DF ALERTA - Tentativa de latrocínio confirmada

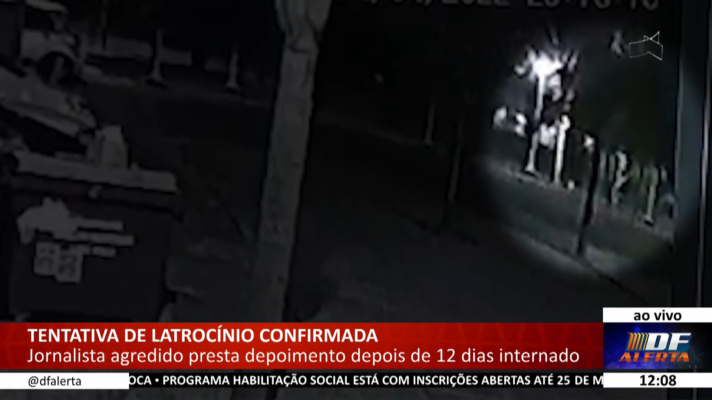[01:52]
Os indivíduos, então, o que não estava portando a faca, segura o Gabriel e continuam então a esfaqueá-lo, né?